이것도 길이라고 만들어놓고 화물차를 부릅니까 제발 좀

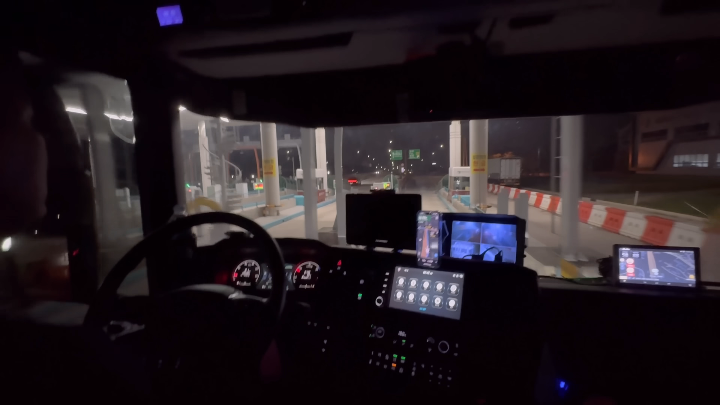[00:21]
와, 여기 있다 아침에 해 뜨고 들어갈까? 너무 좁던데, 가는 길이. 아, 내비 한번 보자. 가자마자 좌회전, 좌회전해서 일단 한번 가보자.
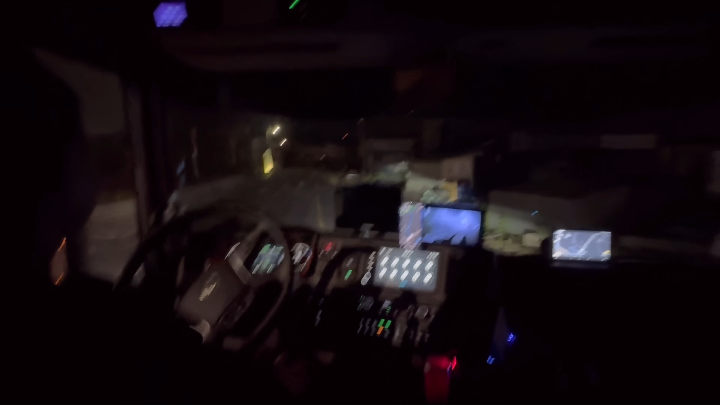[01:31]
바로 좁아진다. 아, 이런 데 진짜 들어가면 못 나온다, 이러면. 아. 와, 이거 맞나? 와. 와. 일로 맞지?
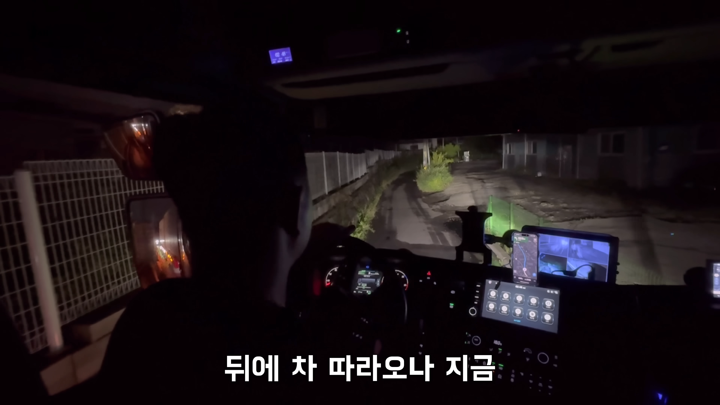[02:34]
위에 차 따라오나, 지금. 와. 와, 이거. 아니, 지금 제대로 들어온 거 맞나? 와. 일로 맞지? 어, 맞는데. 내비는 없는데.
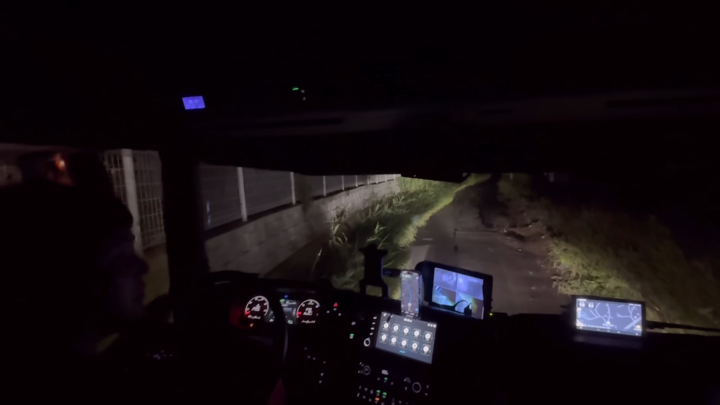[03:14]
와. 어? 아, 길 잘못된 거 아니죠, 이거? 얘 가는 길 맞나, 진짜.